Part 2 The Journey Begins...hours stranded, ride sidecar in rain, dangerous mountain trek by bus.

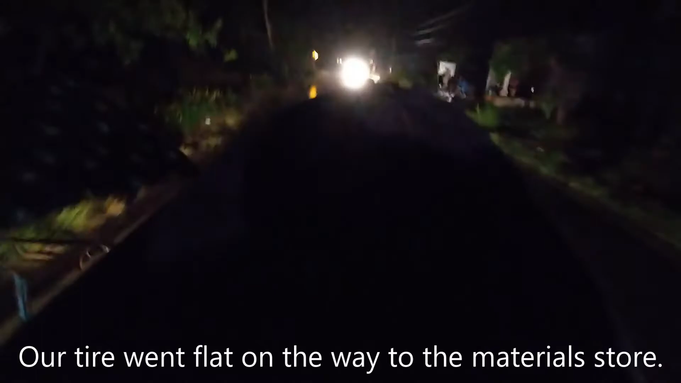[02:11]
Anyway, we got the front tire fixed and now we're trying to get home safely in the rain.